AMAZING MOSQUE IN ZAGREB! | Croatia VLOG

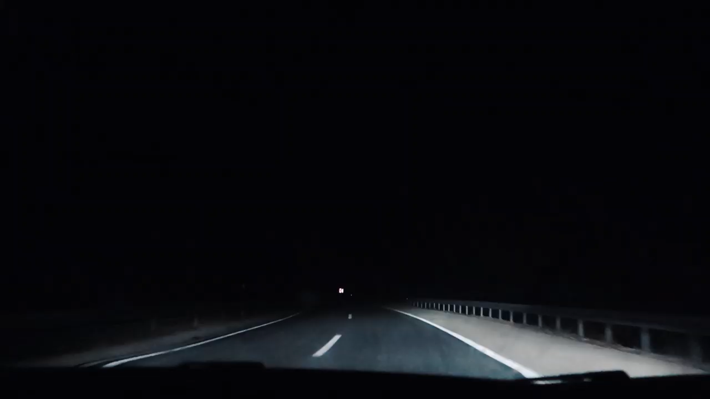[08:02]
Guys, the wind is so strong, you have to be really careful when driving here. The car sometimes get blown left, right, because I heard that the wind can be as fast as 140 kilometers per hour. So even if you're driving 80 kilometers per hour on the highway, sometimes your car will keep moving left, right. I have to keep fighting the wind, like right now. Oh, look at that here. Yeah. Oh my god. Oh my gosh.
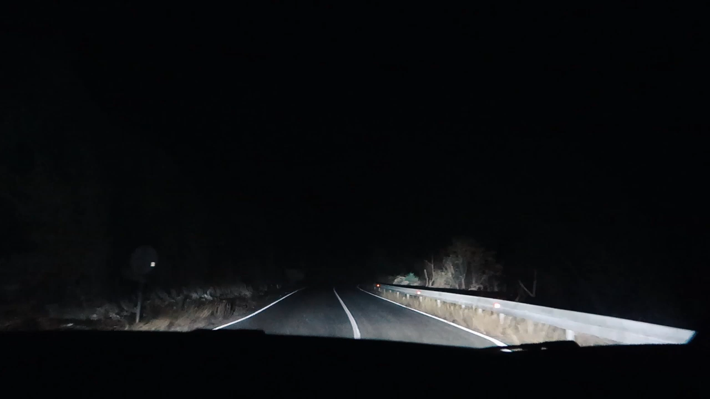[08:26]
But guys, this place is so isolated and so quiet. Dad, can you imagine if your car broke down here?